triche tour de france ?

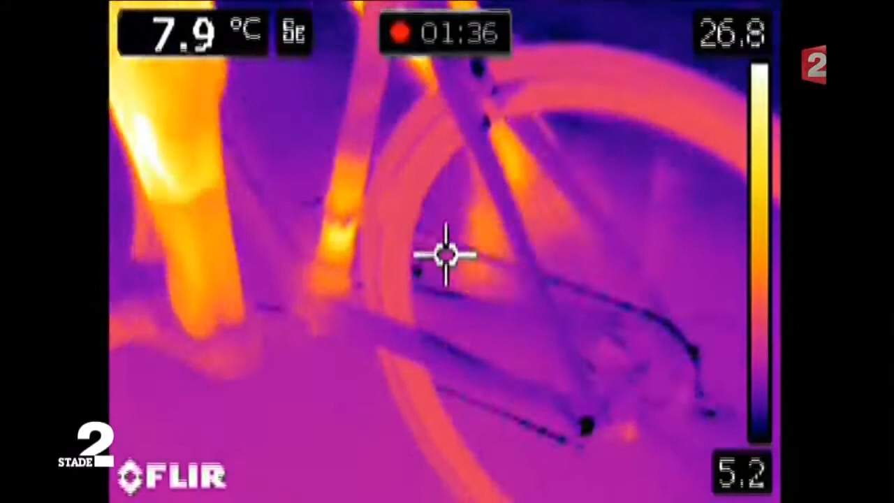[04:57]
On screen: spot 7.9°C
Dans le capteur d'une caméra thermique, le mystère devient lumineux.
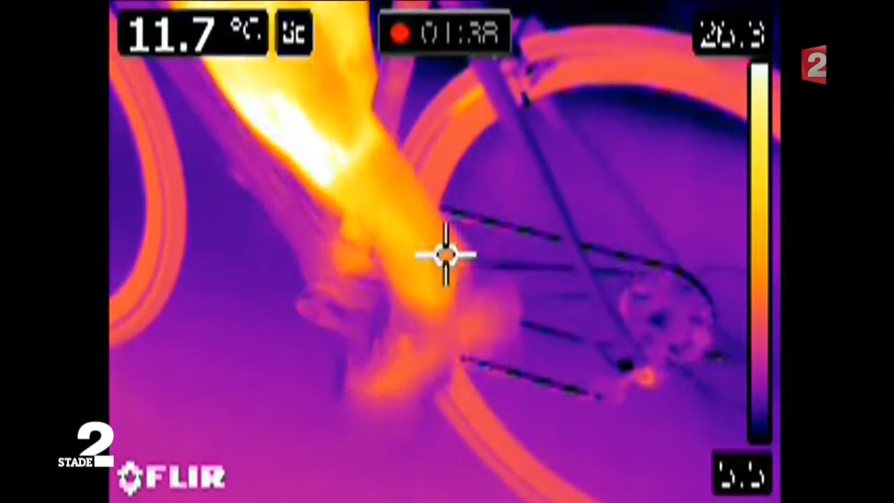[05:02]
On screen: spot 11.7°C
En action, la batterie et le moteur au-dessus du pédalier dégagent de la chaleur. En imagerie infrarouge, cette partie du cadre apparaît incandescente.
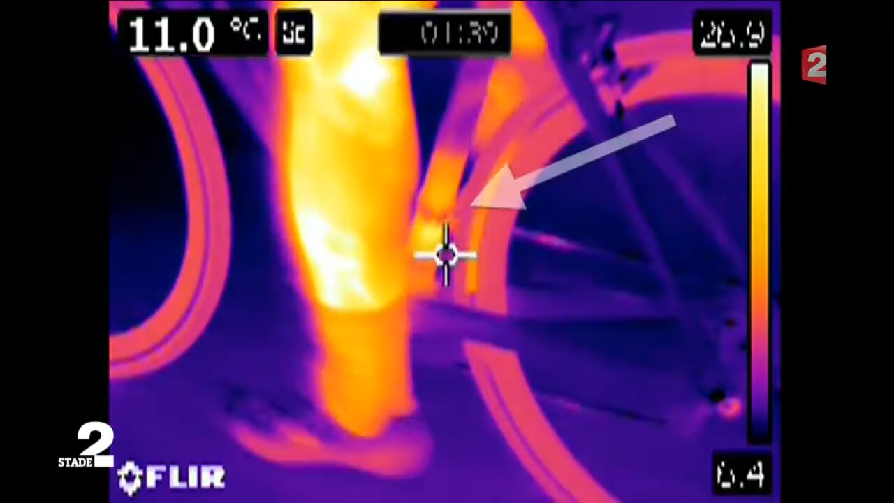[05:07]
On screen: spot 11.0°C
Notre premier test fonctionne. Pour fêter ça, Alessandro nous montre même son truc pour épater les filles.
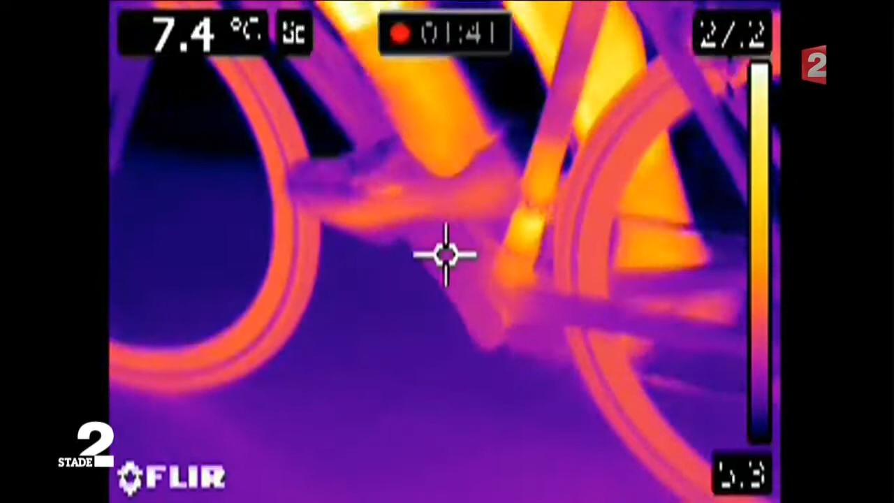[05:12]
On screen: spot 7.4°C
Et hop, sans les pieds, le vélo pédale tout seul.
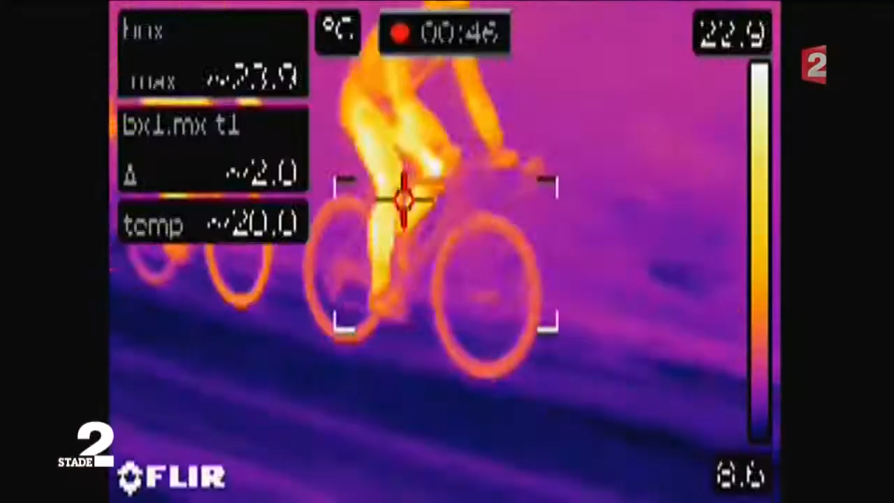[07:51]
Notre but n'est pas de désigner des tricheurs, mais de prouver qu'avec une simple caméra thermique à moins de 100 euros par jour, on peut détecter des sources de chaleurs anormales et au besoin, déclencher des contrôles.
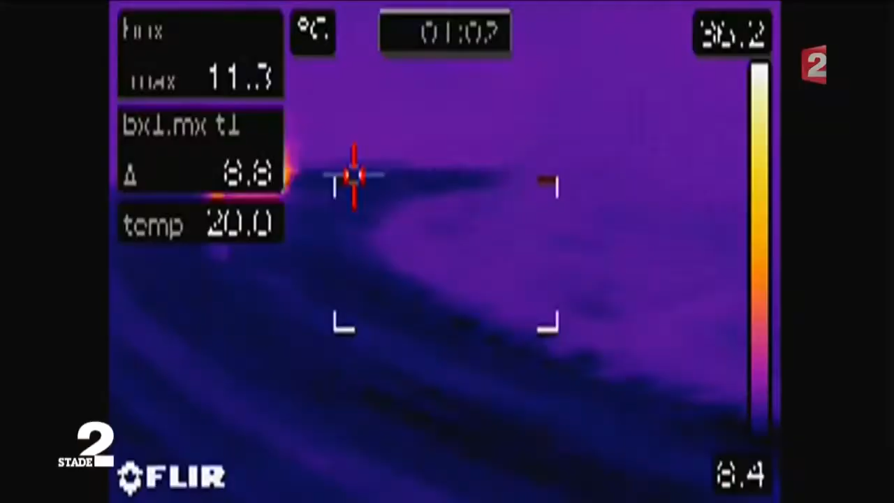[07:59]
Une technologie écartée par l'UCI.
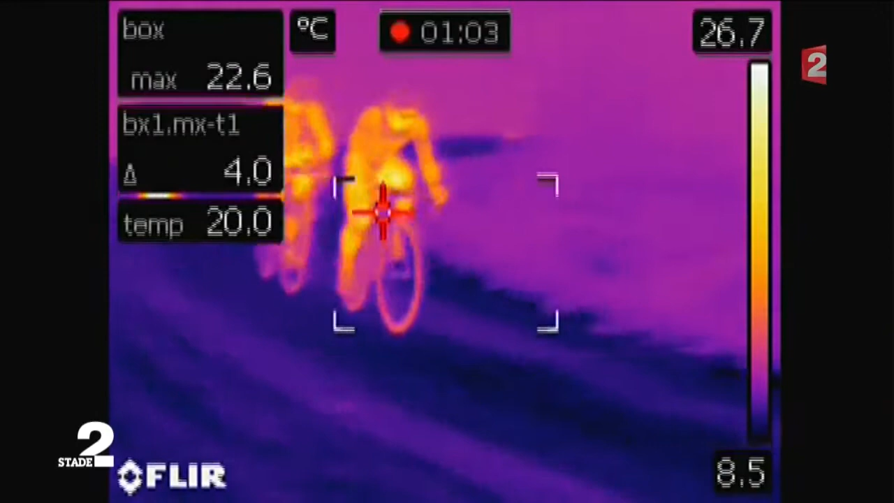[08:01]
On screen: max 22.6°C, scale top 26.7°C, scale bottom 8.5°C
Nous nous postons dans des pentes à plus de 10%, mais depuis le cas de la jeune Belge, on dit que la peur aurait fait ranger les moteurs.
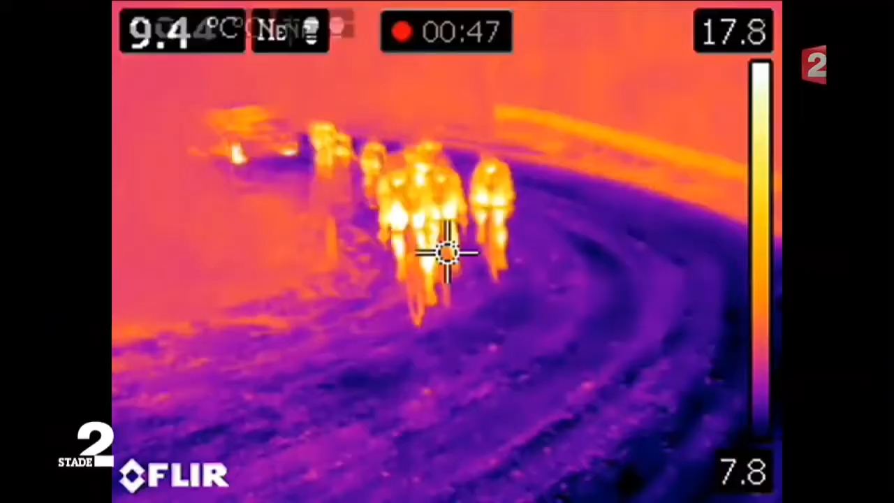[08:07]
C'est ce que confirment les premières images, pas de rougeurs suspectes dans les cadres ou les pédaliers.
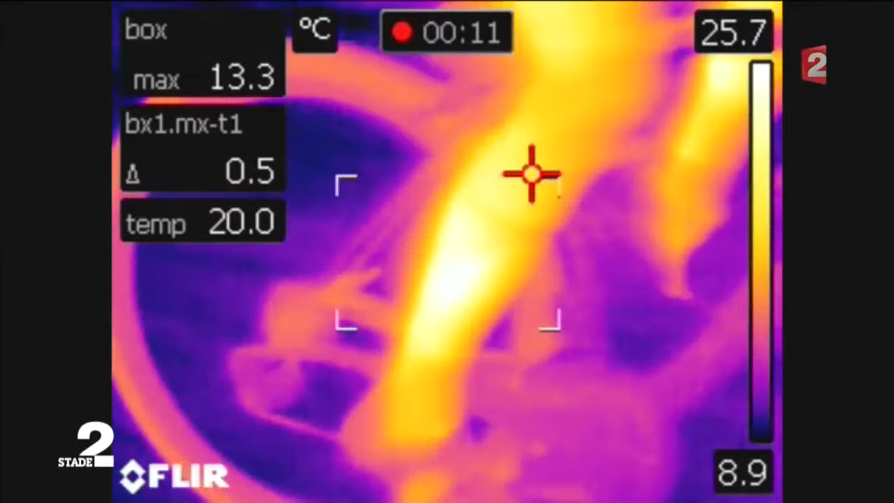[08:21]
On screen: max 13.3°C, scale top 25.7°C, scale bottom 8.9°C
Ici, le moyeu arrière, les bases de fourche sont plus chauds que le reste.
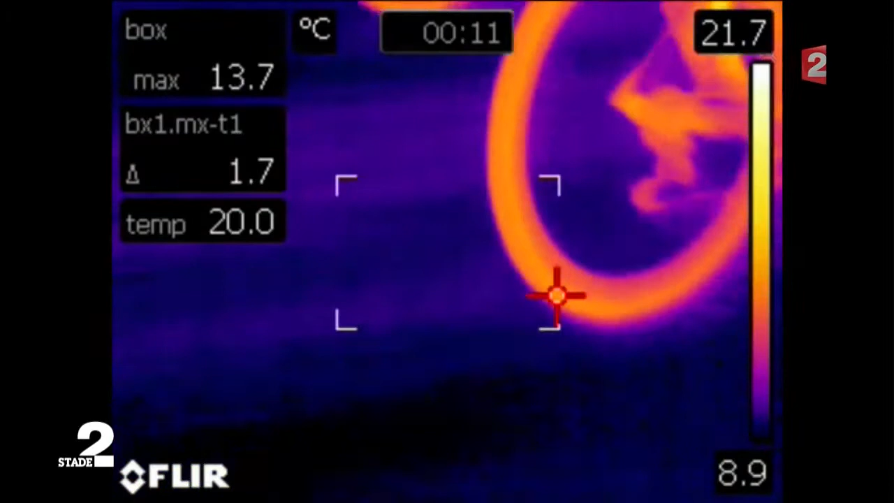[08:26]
On screen: max 13.7°C, scale top 21.7°C, scale bottom 8.9°C
Nous montrons l'image à un expert, ingénieur en imagerie thermique.
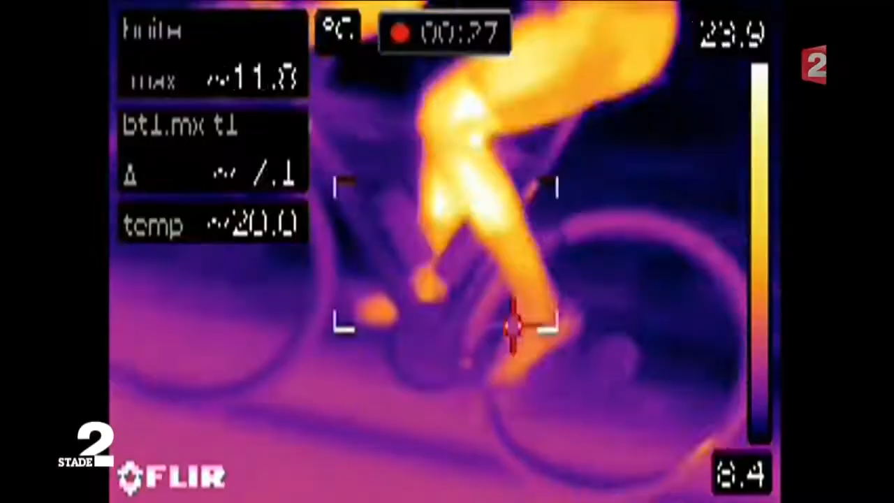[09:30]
Dans un groupe de coureurs qui poursuit la tête de course, un pédalier attire notre attention. Le centre du pédalier orange apparaît plus chaud que le reste, et surtout plus chaud que les pédaliers des autres coureurs qui, eux, restent bleus ou mauves.
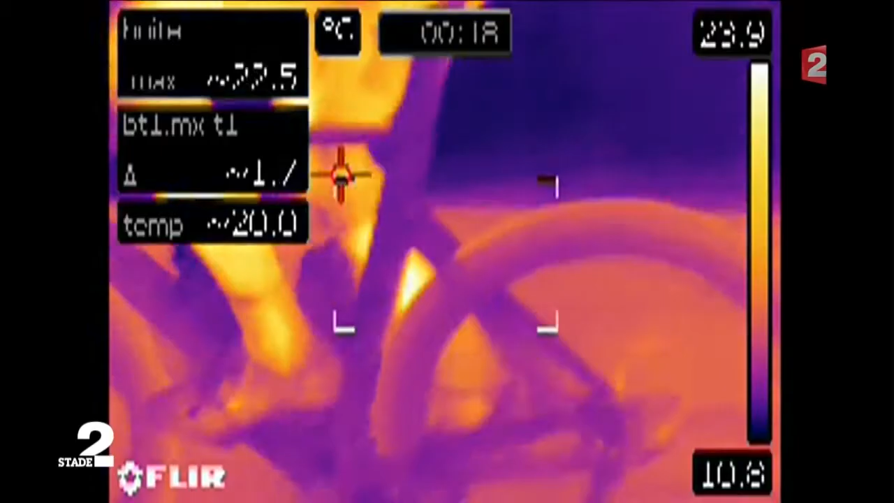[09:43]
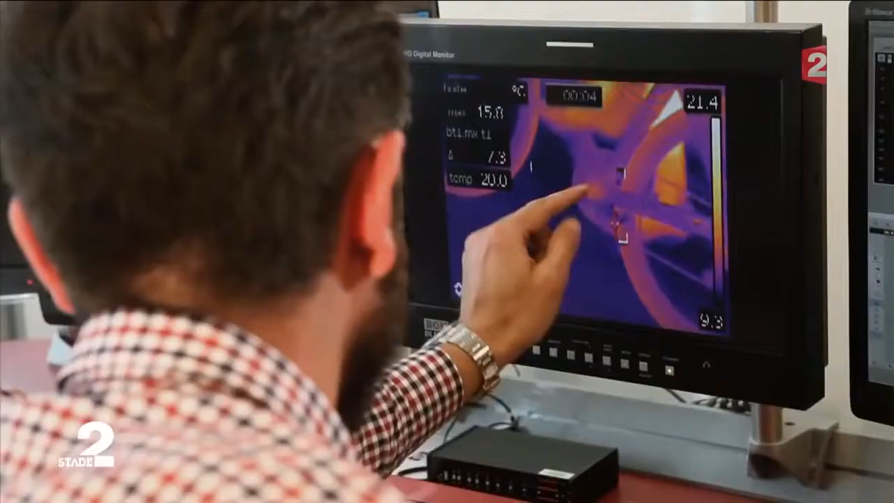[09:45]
Ici, c'est quand même assez localisé, c'est même très localisé.
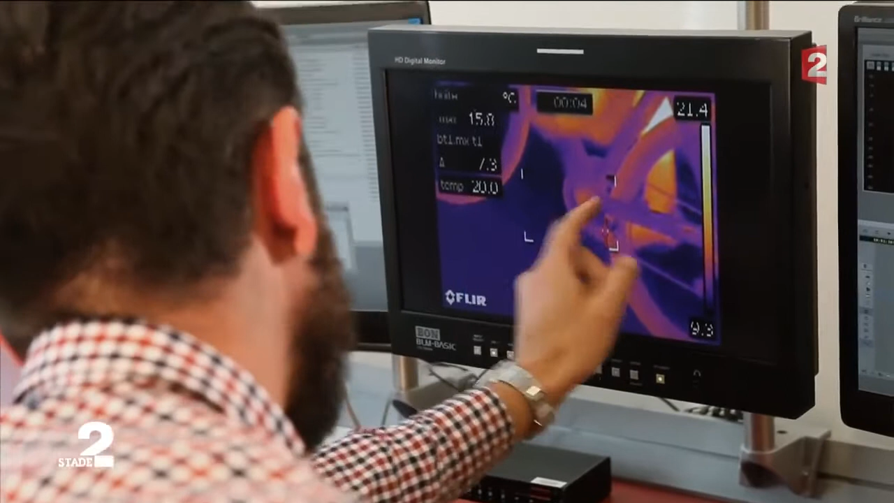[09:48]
Ici, je vois ma variation de température. Ici, je suis un petit peu plus dans des couleurs basses.
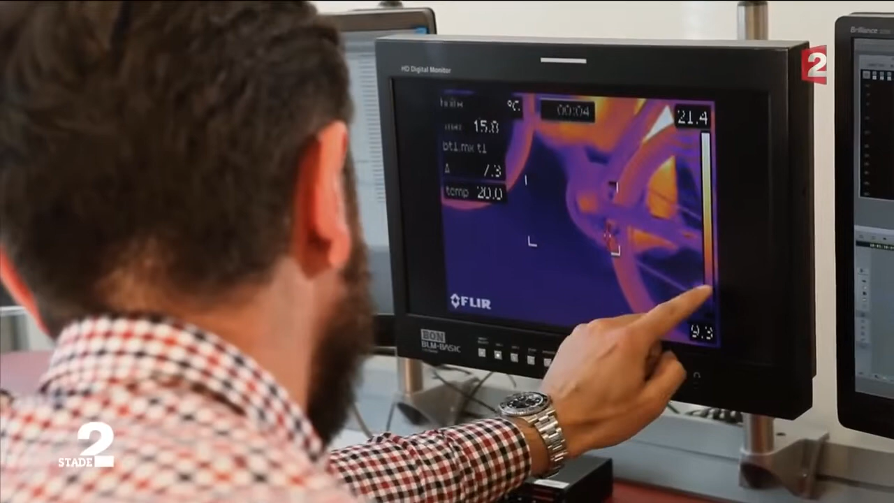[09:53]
Et ici, chaude. C'est quand même assez localisé. Moi, je peux estimer qu'effectivement, on a un point chaud.